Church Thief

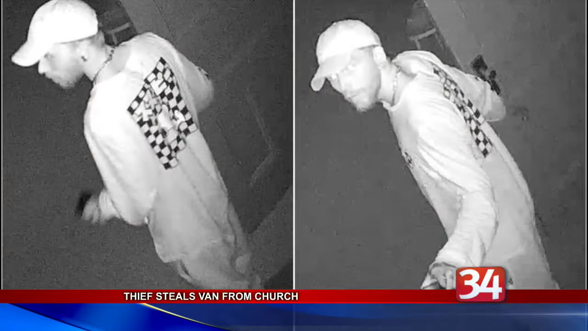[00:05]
Binghamton police say that last Saturday this man burglarized the First Presbyterian Church of Johnson City,